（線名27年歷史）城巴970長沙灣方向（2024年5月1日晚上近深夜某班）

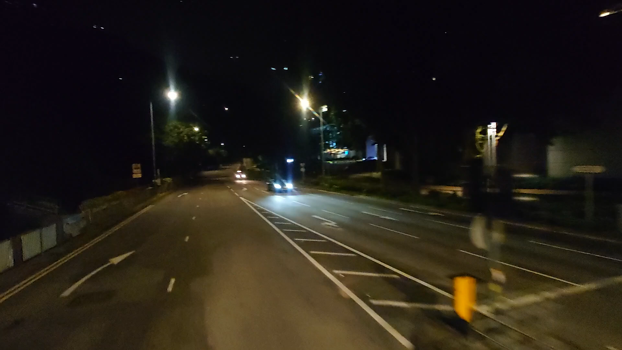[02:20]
左侧上角有深水路，前有苏子村，路名为什么？